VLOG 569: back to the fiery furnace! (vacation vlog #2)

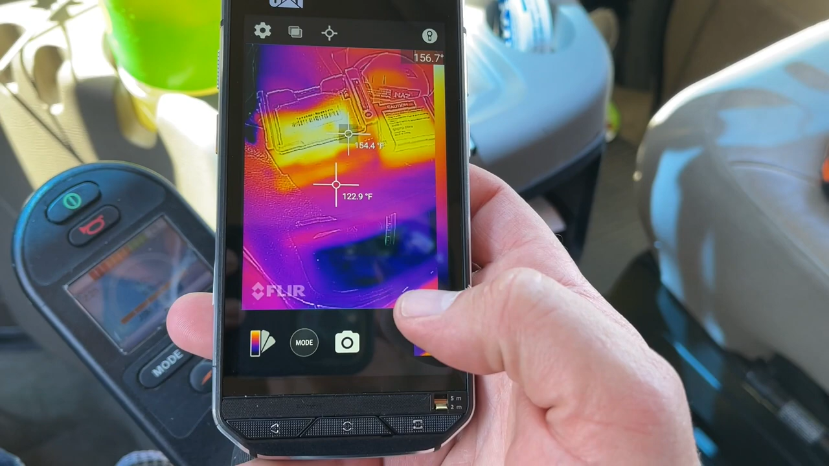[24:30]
I think the GoPro in the windshield might have overheated. We're getting 153 degrees on the camera and 150 on the battery.